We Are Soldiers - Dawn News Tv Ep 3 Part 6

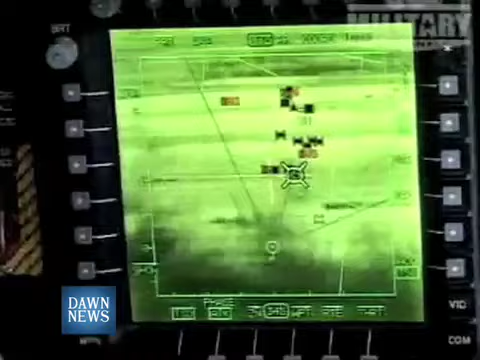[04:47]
The metal they are made up of shows well on radar, and especially obvious if they are moving in formation.
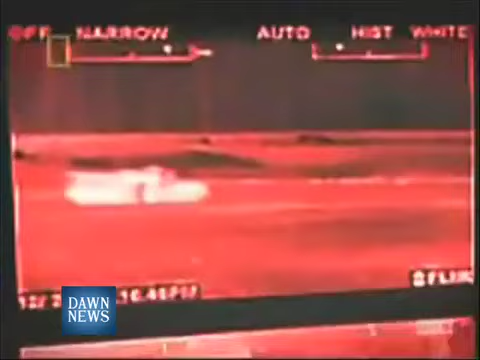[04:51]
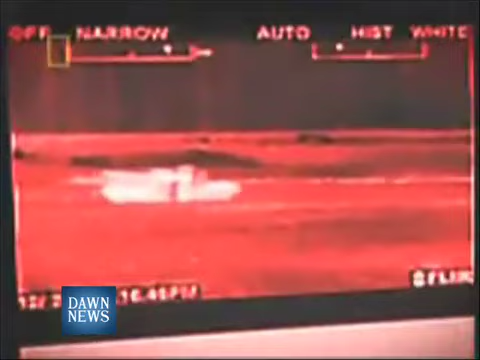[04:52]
A mobile tank also produces a lot of heat,